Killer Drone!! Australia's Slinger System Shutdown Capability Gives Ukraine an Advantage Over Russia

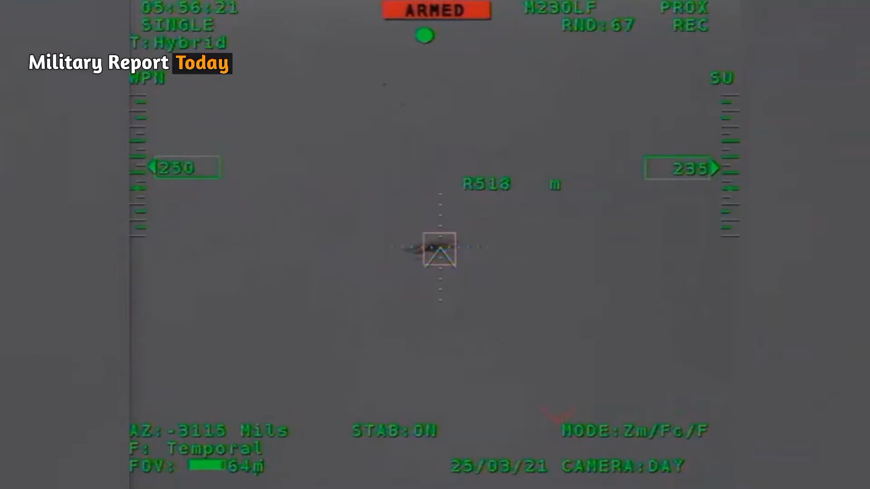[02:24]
firing a single shot in 100 or 200 rounds per minute using thermal and night vision devices
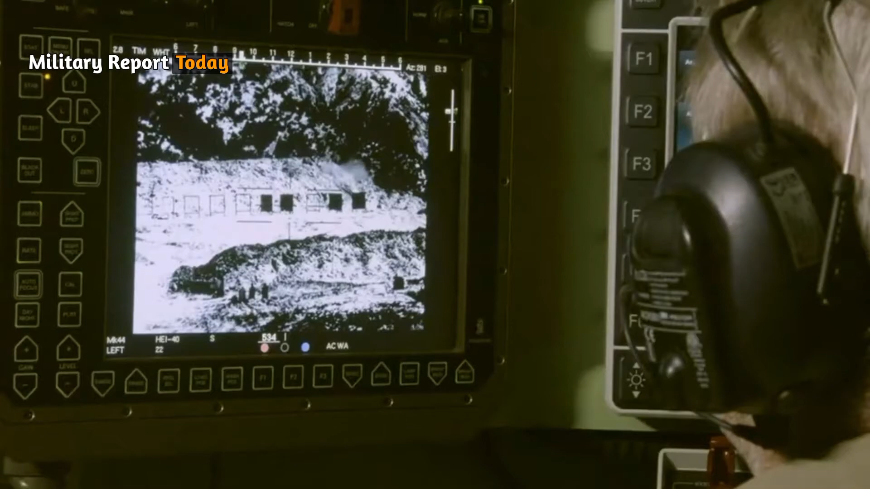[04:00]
meanwhile operators operating optical electronic systems can detect